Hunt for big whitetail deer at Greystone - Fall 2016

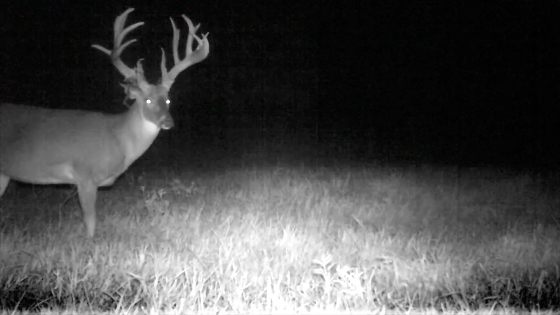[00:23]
The trail cams right now though, because it's still been kind of an abnormally hot October, that they're feeding at night and typically early, early morning and late, late evening.